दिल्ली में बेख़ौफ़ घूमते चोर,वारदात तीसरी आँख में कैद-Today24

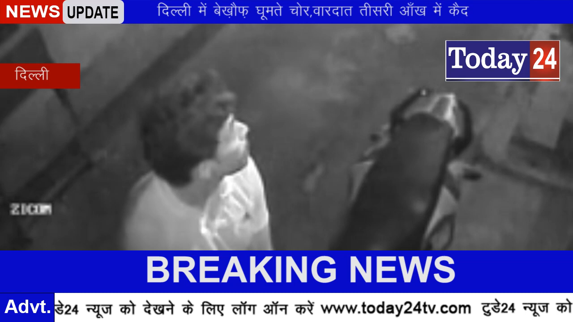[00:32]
प्रवीन कुमार पांडे की बाइक पर आज सुबह चोरों ने बेखवाफ होकर हाथ साफ किया और ये
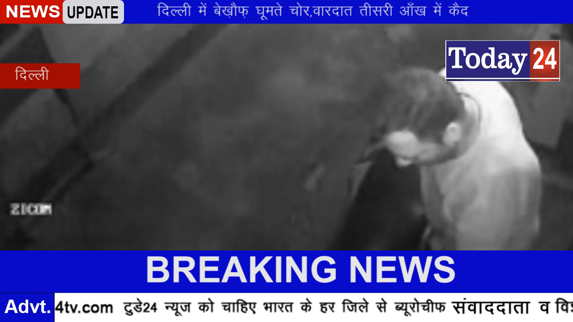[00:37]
पूरी वार्दाद वहां लगे कैमरों में कैद हो गई आप तस्वीरों में साफ साफ देख सकते हैं कैसे ये चोर घटना को अंजाम दे रहे हैं